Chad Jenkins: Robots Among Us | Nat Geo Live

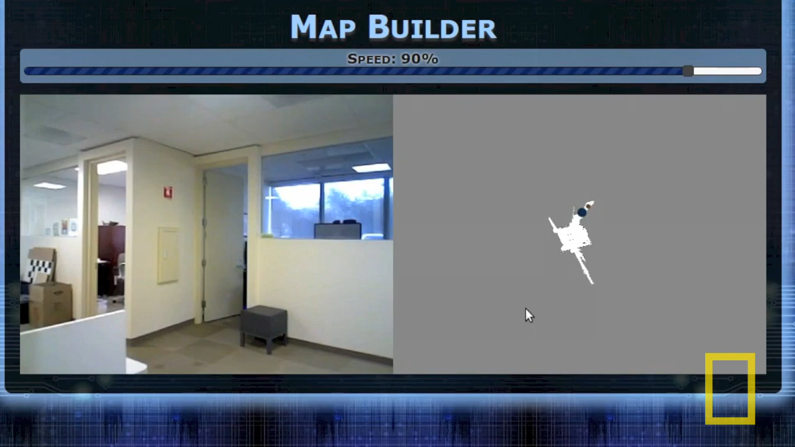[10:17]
That is, the robot can see open space in front of it.